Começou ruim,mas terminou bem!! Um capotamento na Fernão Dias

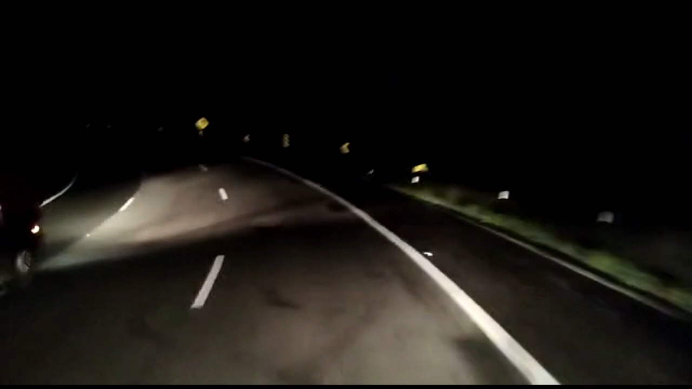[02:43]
Vou fazer um filmagemzinho aqui pra vocês verem aí a subidinha da serra. Agora nós vamos subir lá, esse de banha, porque o caminhãozinho tá pesado, né. Pra não forçar muito aí o motorzinho dele, né. O falcãozinho.
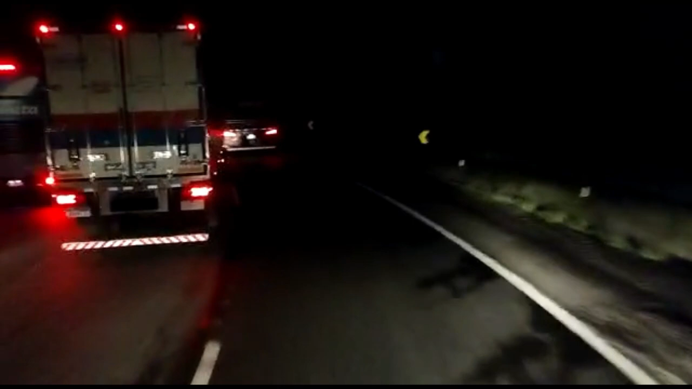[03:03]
Vamos subir só na manhinha aí. Ah, não. Vamos subir bem de boa aí, porque... Subir, como diz, na tranquilidade. Tranquilinho. 4h23 da manhã.
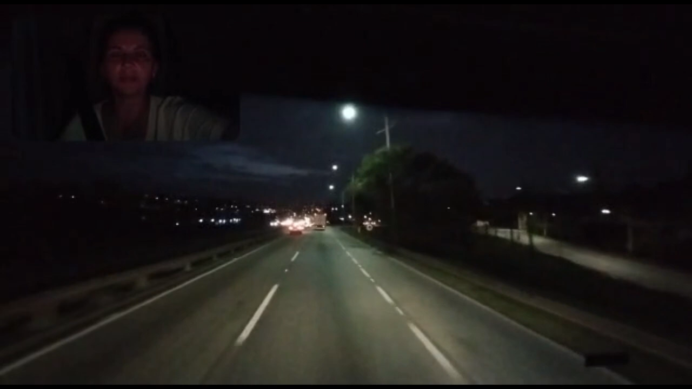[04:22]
Palco do momento aqui em São Paulo, né. Chegando aí, um Rodonel aqui. Vamos pegar ali, sentido... Onde é aí? Pegar aí Anguera ali, pra frente ali. Pra sair lá em Cajamar, lá em... Subir ali Jarinu, né.
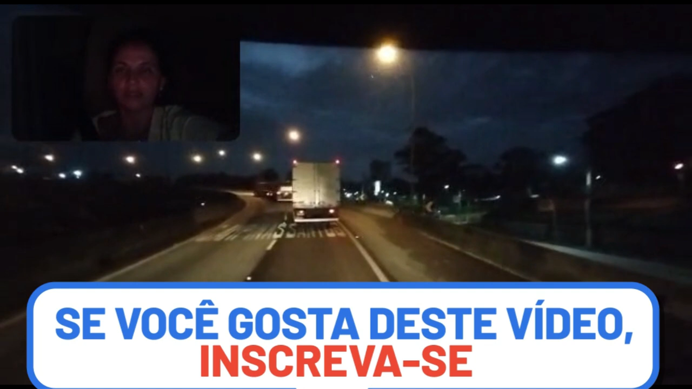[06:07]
Então... Eu vou usar a faixa direta, né. Logo ali na frente já tem o túnel. E...
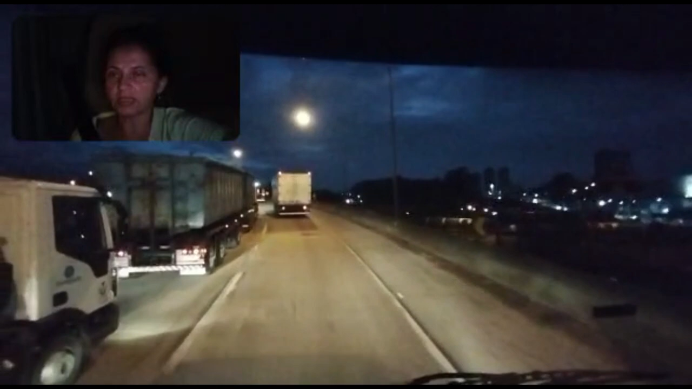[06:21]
Passando o túnel aí... Aí anda mais um bocado ali, passa o segundo túnel, o terceiro. Tu sai a... A direita ali, vira a esquerda e... Acelera. Mais uns quilômetros ali, já tá em Cajamar. Aí meu avô morre, ó. Se eu sair ali igual caminhão ali, ó. Caminhãozinho pequeno ali. Eu vou pra...
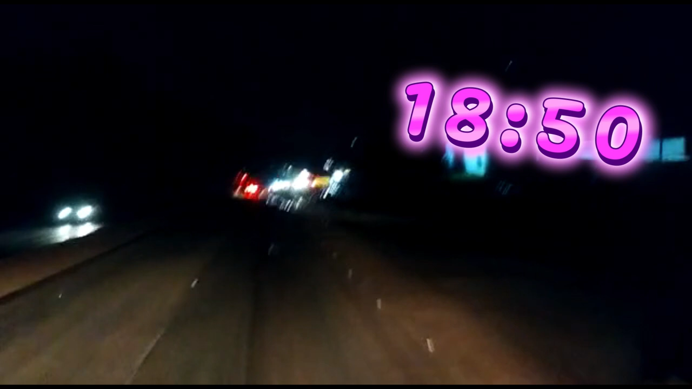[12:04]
Chovendo. Pouquinha coisa, mas tá. Peguei bastante chuva hoje à tarde. Mas agora aqui, graças a Deus, tá de boa. E eu tô descendo a serra aqui, gente. Acabei de subir. A cidade tá lá embaixo, ó.
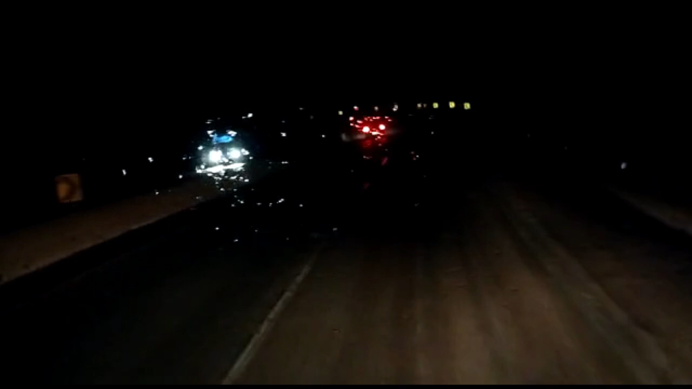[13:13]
Só porque assim, ó. Acho que eu não vou dar conta. Eu vou parar e vou dormir. Aí eu levanto ali umas 3 horas da manhã e sigo viagem. Então, acho que eu vou parar ali por... Tô descendo bem tranquilinha aqui, gente. Que essa serra aqui é violenta, sabe? Também toda serra é violenta, né, gente? Tem umas que são piores. Vamos subir pra pista aqui. Eu já tava lá no acostamento.